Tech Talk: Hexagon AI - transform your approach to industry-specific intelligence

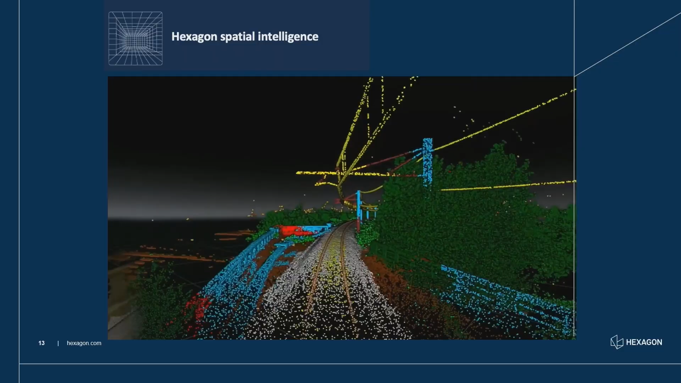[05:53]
3d data which our classification models then decompose into the
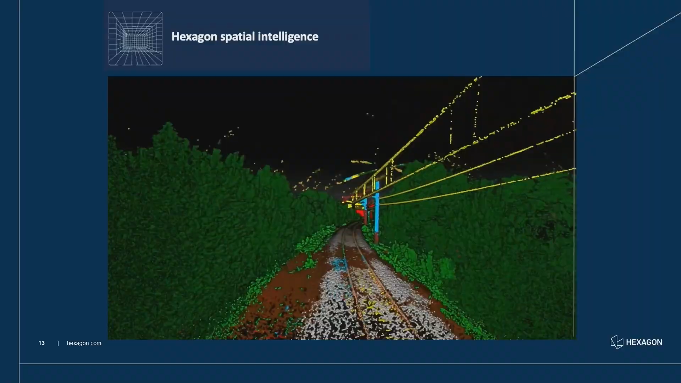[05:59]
individual classes that those who actually have mapped the assets basically can focus on the essence
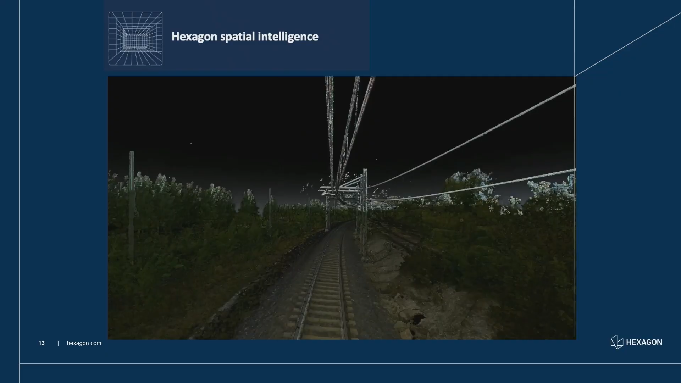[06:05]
how much vegetation is there are the train bats okay what's the distance between power lines and the
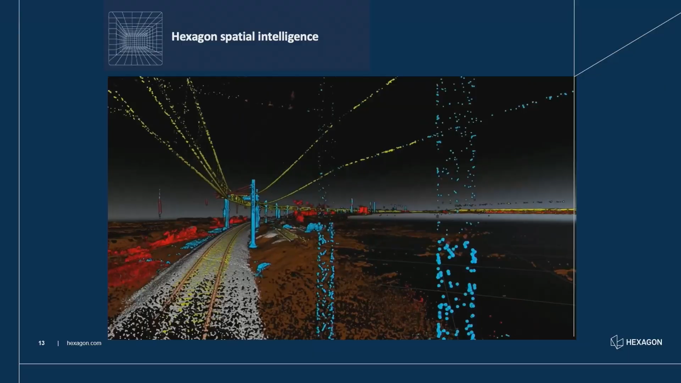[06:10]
vegetation around they can basically fly through this with the power of HXDR just have a look
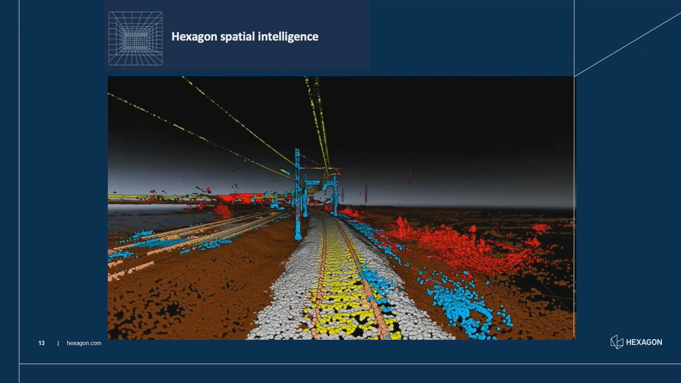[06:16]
at those collaborate to make the decision based out of that plus of course they have a high fidelity documentation for the future
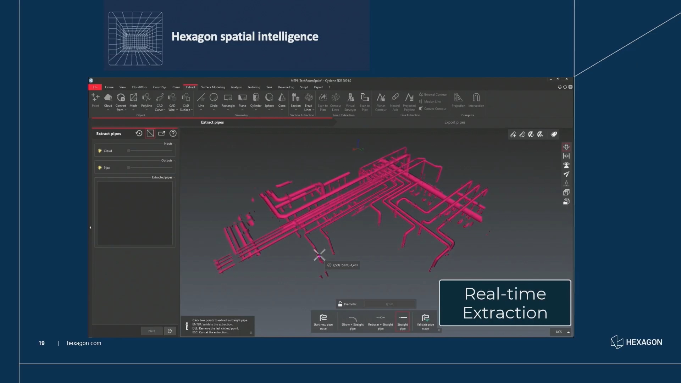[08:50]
here we should basically get rid of anything that's not a pipe run and as of today people then get basically can go through and just click by click select the correct pipe run to be modeled
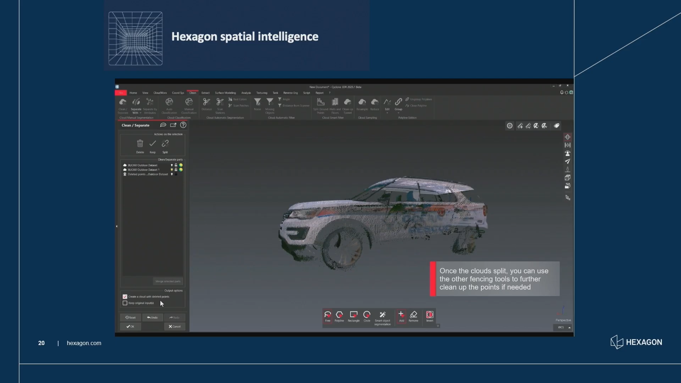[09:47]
you can you can apply that universally whenever you have the scans and the colors it
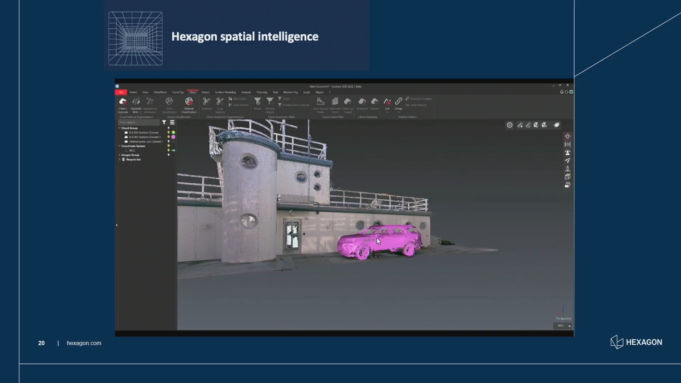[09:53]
works just extraordinary well so here you remove it because it's of no interest and the same
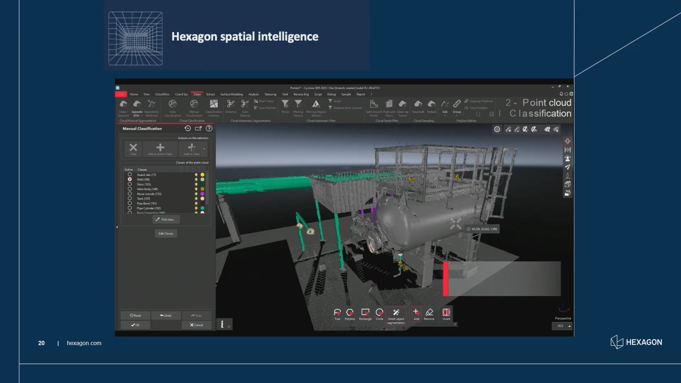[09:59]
works here for this tank this tank is built into a complex structure and you would want to take the high fidelity
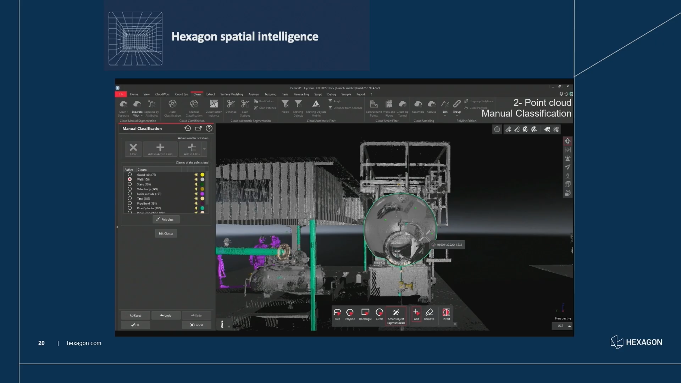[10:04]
result of it so you look at it from several angles select it but in a three-dimensional space